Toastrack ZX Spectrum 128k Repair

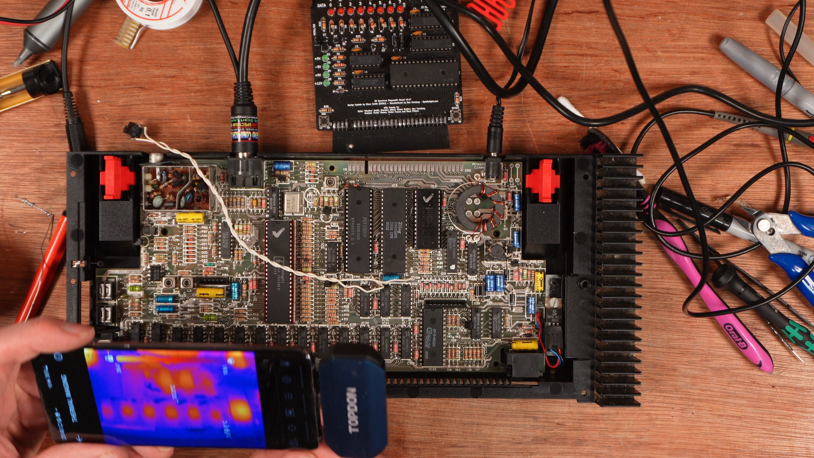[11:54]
This is probably more to do with the fact that I've just soldered something in here. Nothing looks bad. That ULA is already at 51 degrees.